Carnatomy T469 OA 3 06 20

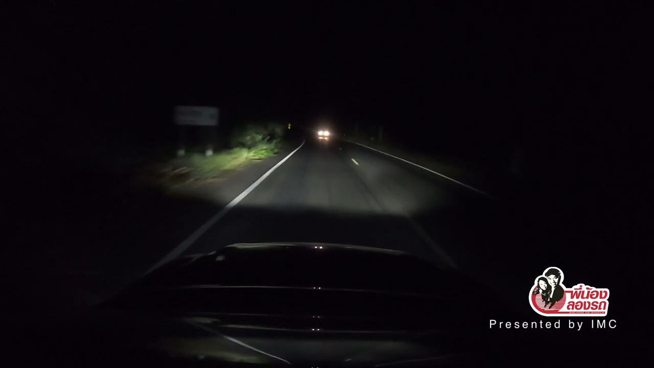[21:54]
ไฟจะปรับสูงต่ำเองอัตโนมัติในเวลากลางคืนที่พิเศษของเขาก็คือว่า เวลาที่มีรถอยู่ด้านหน้า ไฟสูงจะถูกปรับแวกให้ไม่ลบกวนคันทั้งหน้าเหมือนกับว่าไฟเต้นระบำได้ตอนนั้นคืนเลยนะส่วนด้านหลังก